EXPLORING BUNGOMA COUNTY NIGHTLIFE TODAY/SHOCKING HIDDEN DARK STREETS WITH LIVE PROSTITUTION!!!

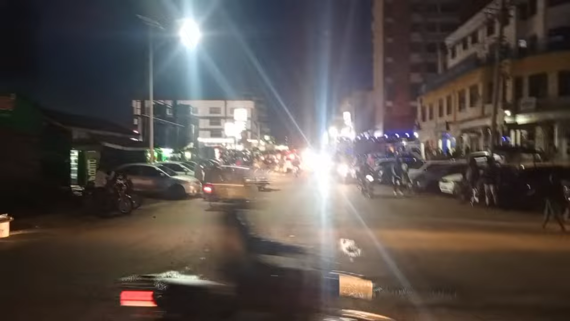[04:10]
So roundabout, nobody can come and gonga us. So if someone knows Bungoma, we are somewhere here around the Bungoma Line stage. Bungoma Line stage is there. We just came there.